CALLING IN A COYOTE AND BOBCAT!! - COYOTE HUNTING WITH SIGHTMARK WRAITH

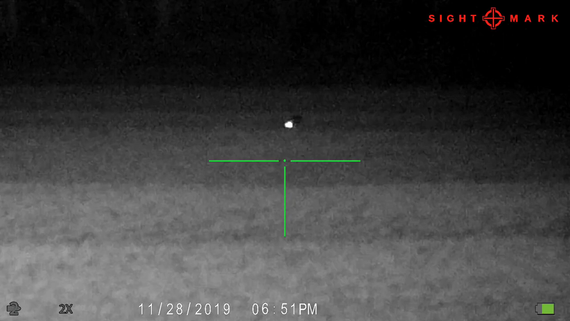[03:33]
This bobcat was 600 to 700 yards away when I first noticed its eyes reflecting off of the Sightmark Wraith. You can notice how close the eyeballs are together, the difference between a bobcat and a coyote, and how it methodically comes in to the sound of the call.
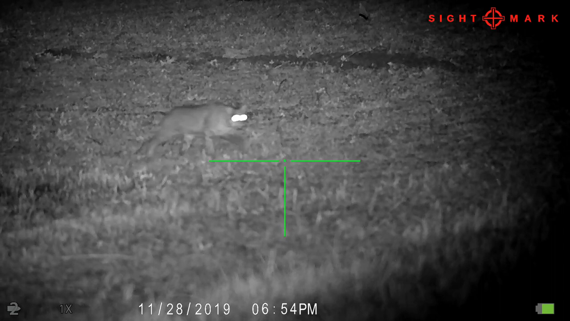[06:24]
I eventually turn the call completely off, and it eventually works its way in to 10 yards, setting down right in front of me, just trying to figure out what's going on.
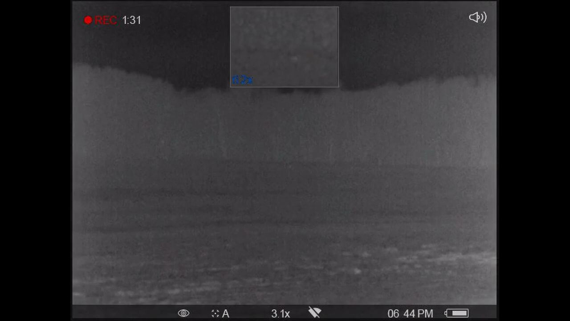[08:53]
Tracked it to that wood line, and then I don't have permission to get into that woods, so I just stopped there, but that's unfortunate. But nobody's fault but mine there. Hate injuring those and not recovering them, but that's part of hunting. But then right after that, I kept calling, and I bet 5 minutes had went by,